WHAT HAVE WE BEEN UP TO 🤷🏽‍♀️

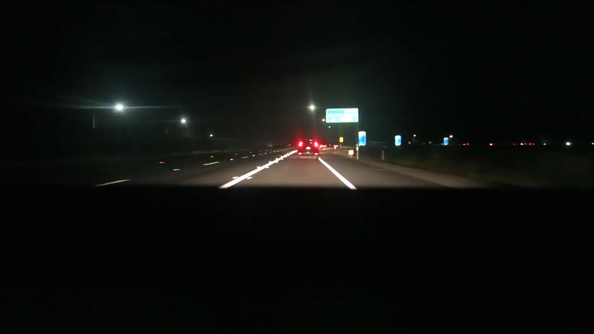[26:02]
We're parked on the side of the road, right by baggage claim and pickup.
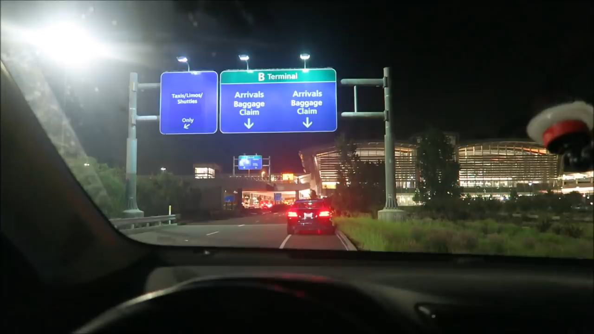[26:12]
There's a whole line of cars behind me. You guys can't see because the cars are coming.
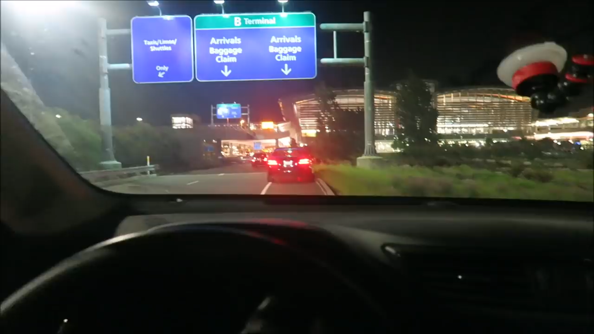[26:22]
But, everyone's parking here instead of going to the free parking where you can sit and wait. And I decided to wait here also. Everyone else is doing it.
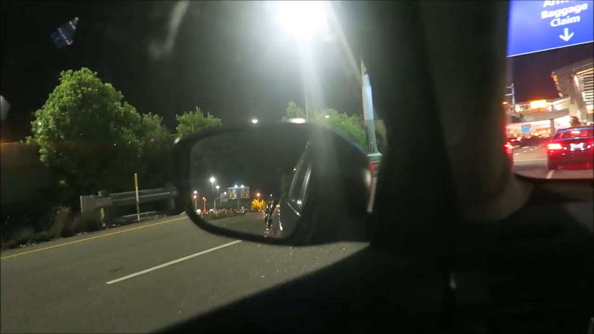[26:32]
Let me see if you guys can see now through my rear view mirror. I don't know if you can tell, but there's a bunch of cars, like, lined up behind me. I don't know. Probably not.